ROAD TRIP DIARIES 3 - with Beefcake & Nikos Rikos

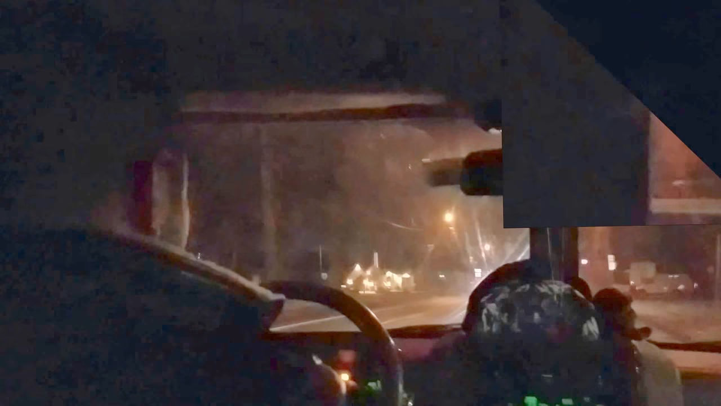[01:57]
Speaking of beer. Mm-hmm. Am I stopping real quick? Pointing. Where am I going? The store's coming up on the left right here. Oh, is it that left corner? Yeah. It's like tucked in here. It's weird. Tucked like Bruce Jenner. Is he tucked or did he get the surgery? Is he snipped? I don't know. Is he post-op? Is this it? No.
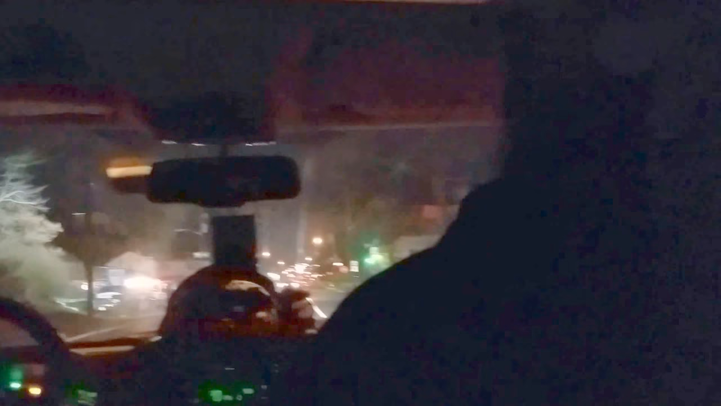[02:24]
Those are flowers. I think it's the yellow sign up there. Yeah, it is. Yeah, it's the yellow sign. Yeah, definitely the yellow sign. It's the